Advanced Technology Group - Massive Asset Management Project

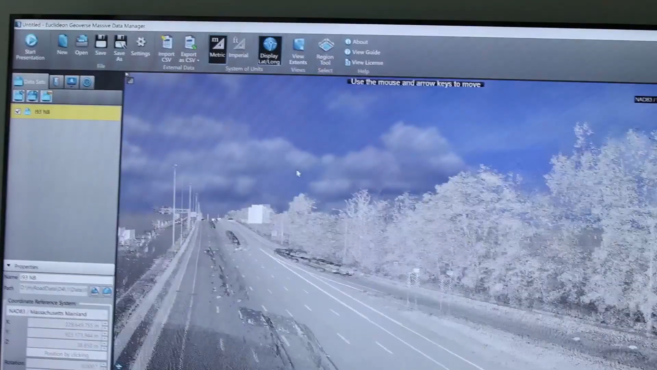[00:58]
So we worked with Geoverse to build an application programming interface where we could write our own piece of software to then connect to their software and sort of fill in all the voids that it left.